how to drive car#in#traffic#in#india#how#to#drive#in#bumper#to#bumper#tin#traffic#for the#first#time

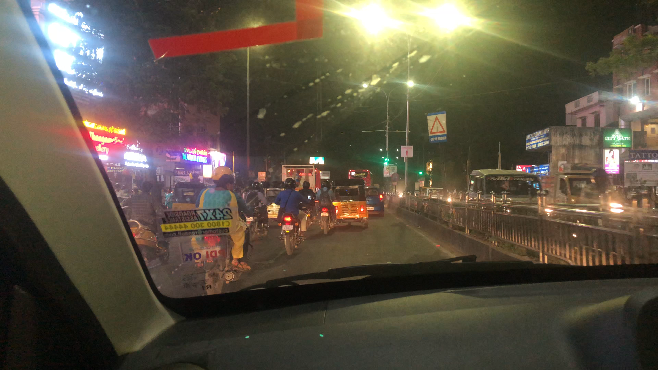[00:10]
ஸோ இந்த பிளேஸ்மெண்ட்டில் தான் வந்து அவங்க ஓட்டிகிட்டு இருக்காங்க.
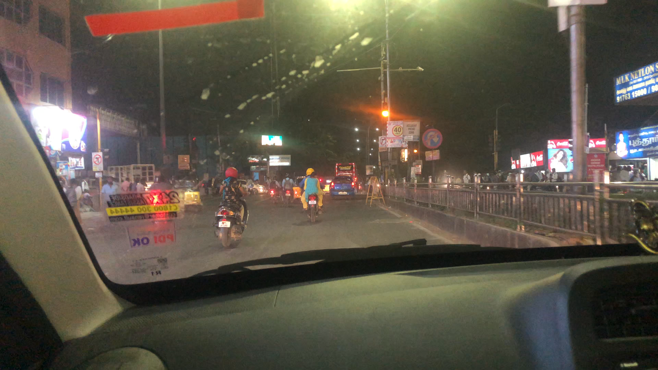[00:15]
இந்த இடத்துல வந்து பார்த்தீங்கன்னா நார்மலாக வண்டியை கண்ட்ரோல் பண்ணி நியூட்ரல் பண்ணிங்க ரெட்டு வரப்போகுது அப்படின்னு எடுத்தீங்க கொண்டு போய் சூப்பர்.
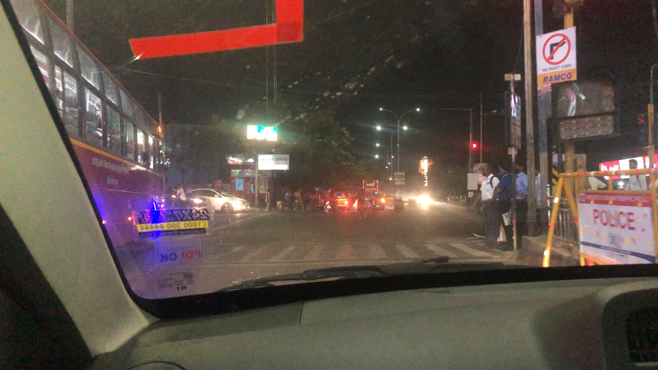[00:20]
ஆ ஓகே மேம், கரெக்டாக வந்து நிறுத்திருக்கீங்க.